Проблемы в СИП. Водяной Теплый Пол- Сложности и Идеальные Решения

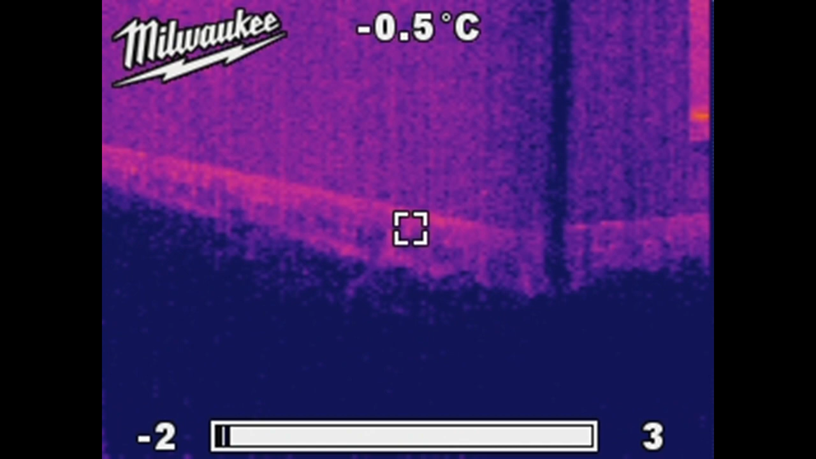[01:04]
On screen: spot -0.5°C
Это место находится в месте примыкания фундаментов дома из СИП-панелей к стенам.
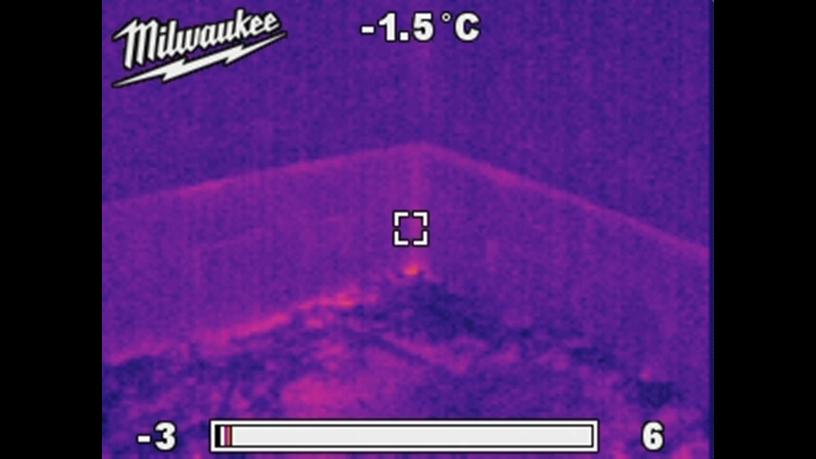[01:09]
On screen: spot -1.5°C
У нас появляется линия, по которой промерзает пол и холод заходит внутрь дома.
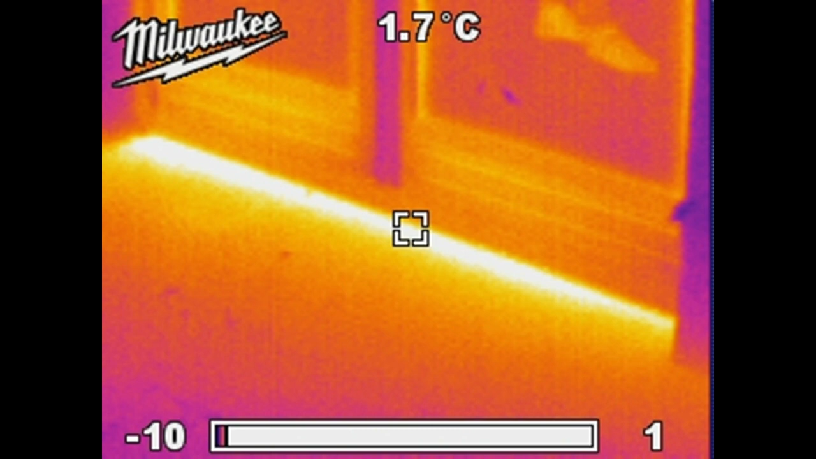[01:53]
On screen: spot 1.7°C
через примыкание террасы к отапливаемым помещениям.